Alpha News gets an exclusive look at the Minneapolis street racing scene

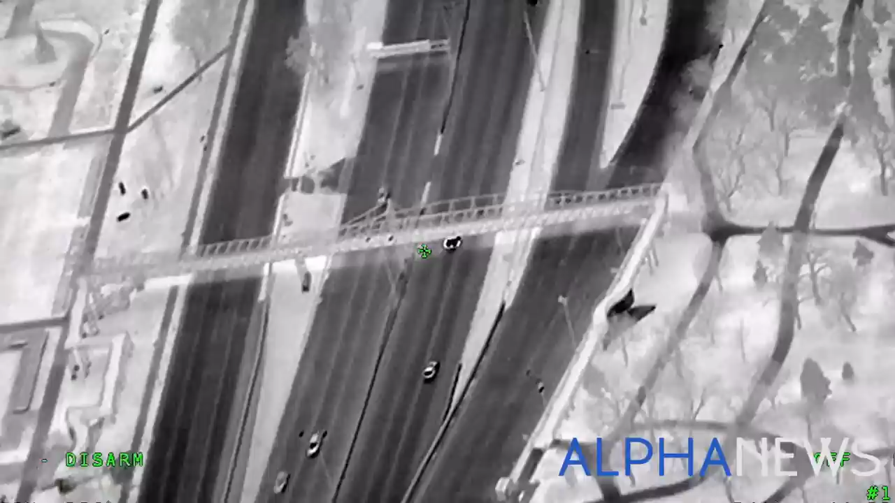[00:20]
The police chases. Even the injuries that play out on social media for all to see.
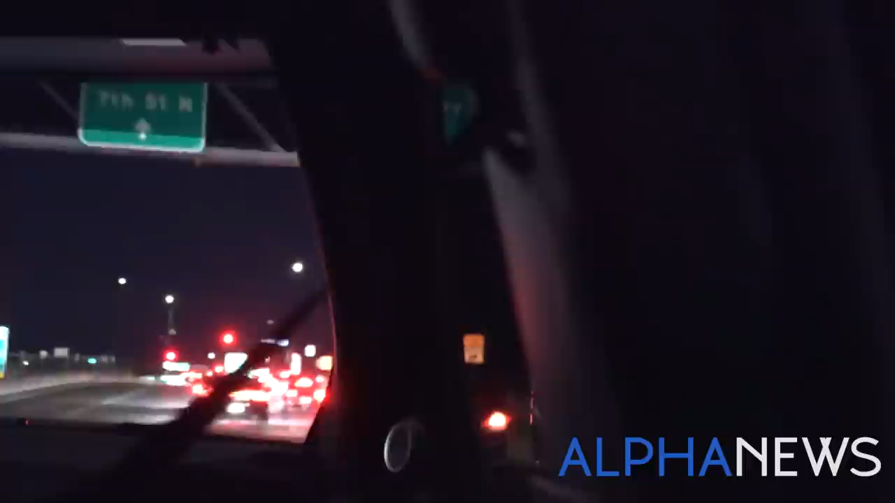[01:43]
We're asked to keep our cameras down as we drive in the middle of the pack to be able to blend in with the lineup.
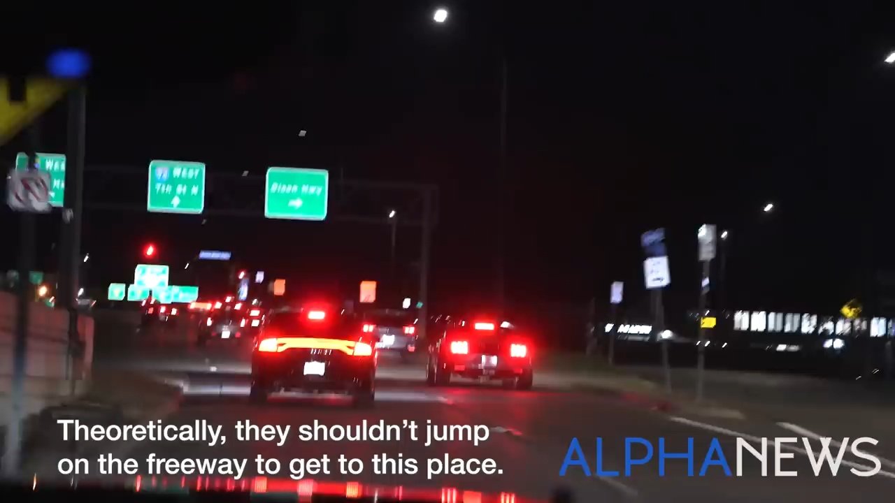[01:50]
Theoretically, they shouldn't jump on the freeway to get to this place. That place is less than two miles from the Farmer's Market, the 2200 block of North 2nd Street.
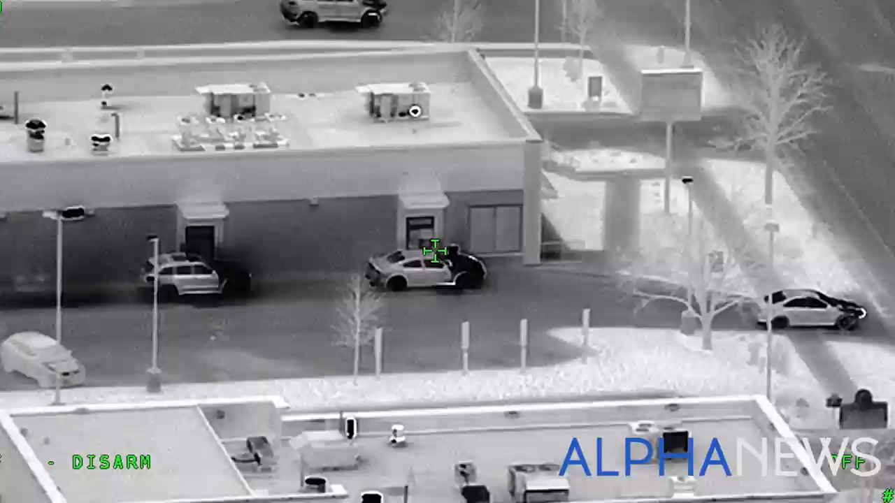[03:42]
Watch this never-before-seen chase from April unfold from a state patrol helicopter. You might be able to box them in there in the drive-thru. It's close to 1 a.m. on a Sunday on what the street racers advertised as their season opener weekend. At one point, Ramsey County's CAT team has the driver pulled over in St. Paul. Vehicle fleeing eastbound suburban from Burns.
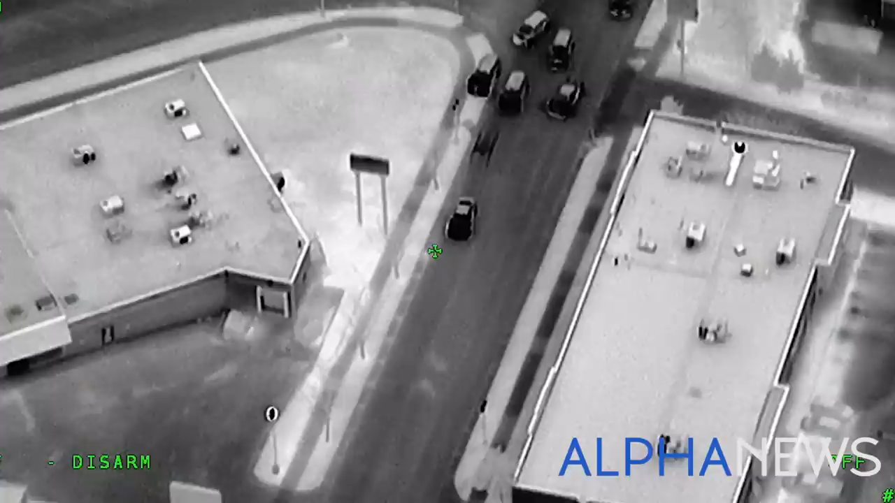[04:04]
Until that driver decides to speed off. For more than a half hour, the helicopter stays with him. Time for a westbound ML Rowery helipano known for fleeing and weapons at 118.
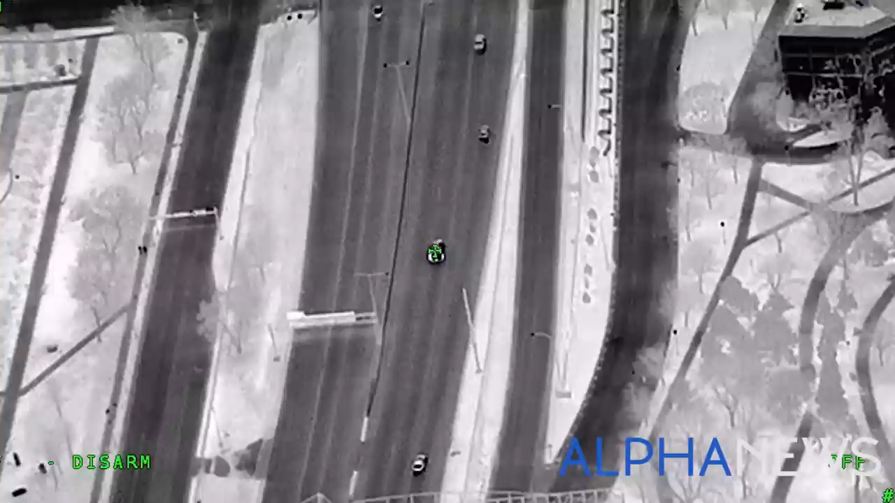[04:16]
You know, he had to have been going in excess of 120, 130 miles an hour at one point in his charger.
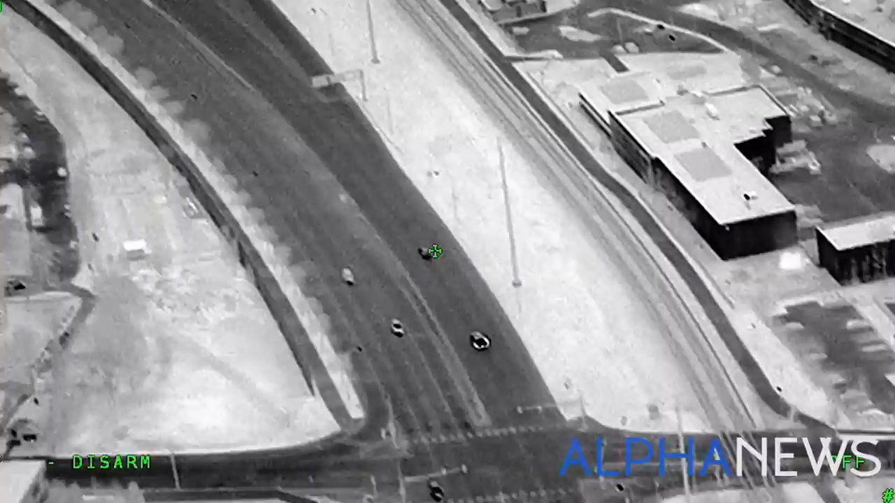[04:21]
The driver took us all the way from St. Paul, down past the airport, into Minneapolis, downtown Minneapolis.
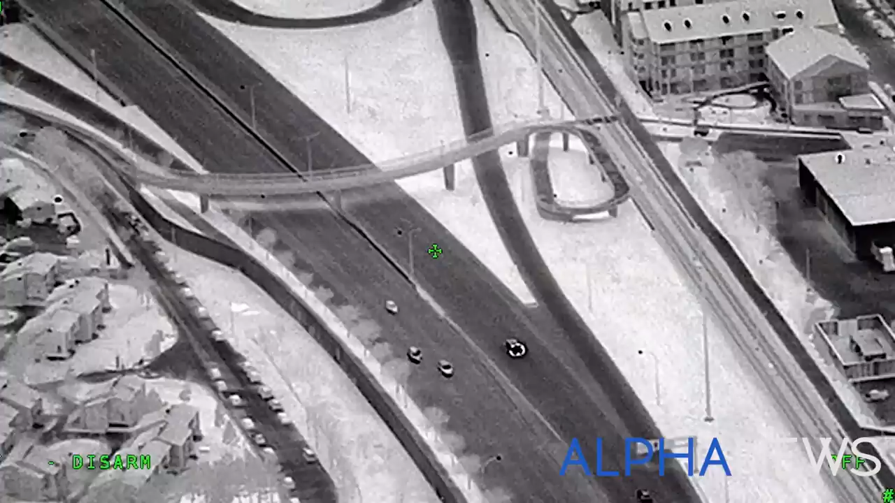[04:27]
The driver ditches his car when he runs out of gas in the north loop. He bails and tries to hide.
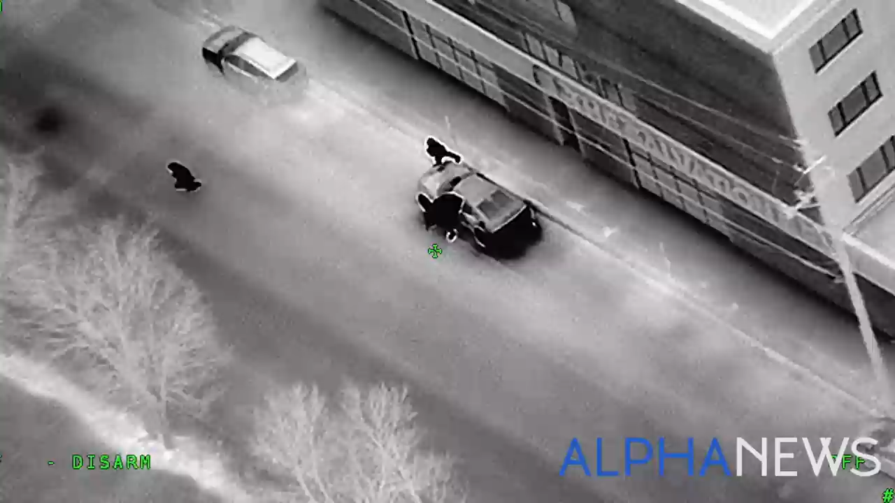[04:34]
One, two bailing. I'm sticking with the driver. Three bailing.
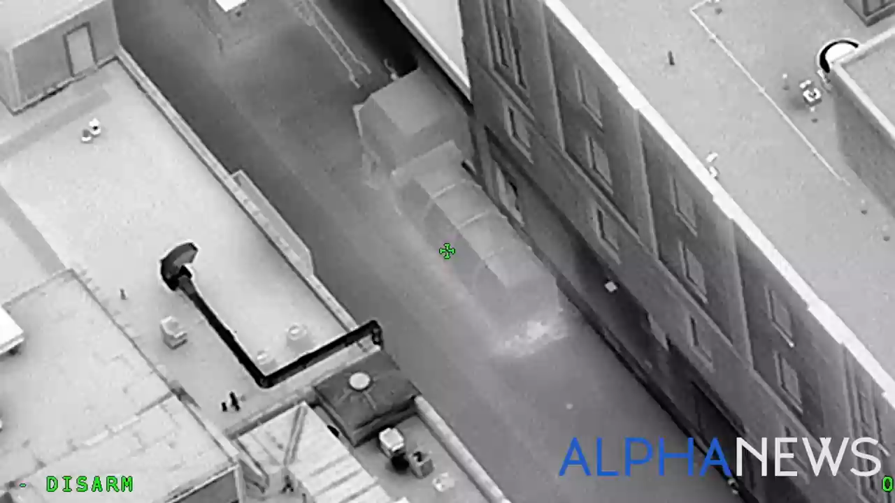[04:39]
Trooper 8, I believe I have him hiding behind a dumpster here.
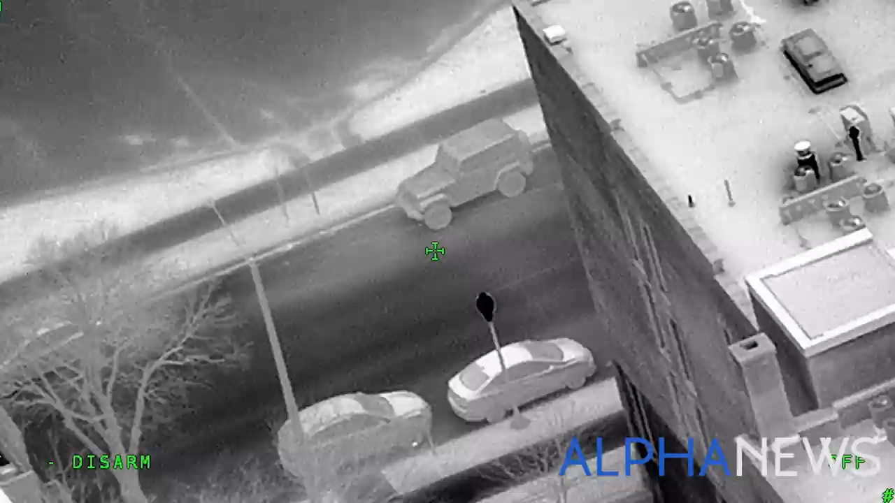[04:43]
Eventually running under a parked car. I believe he is hiding behind the passenger side of a Jeep Wrangler parked on 4th Street. When a deputy arrives, Devontae Eaton comes out with his hands up. He came out. Squads are making contact.
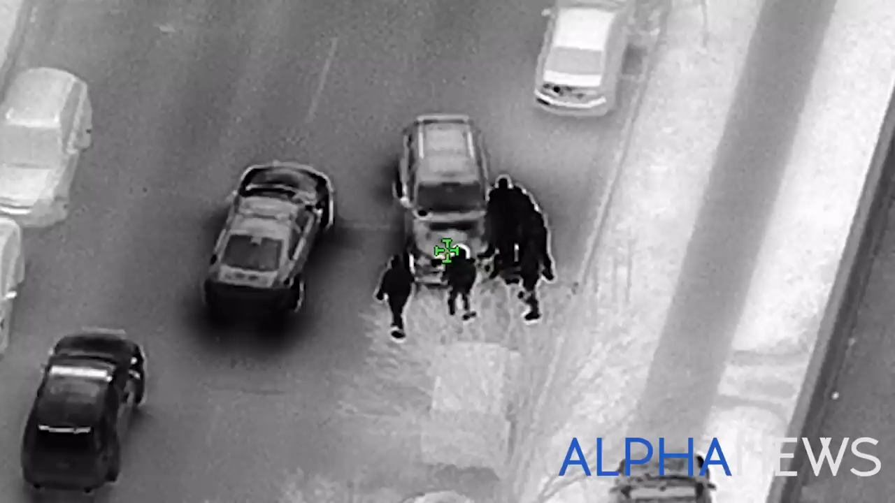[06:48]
604, they're taking them into custody. Nice work, trooper. Street racers have been connected to deadly crashes in the metro in the last two years.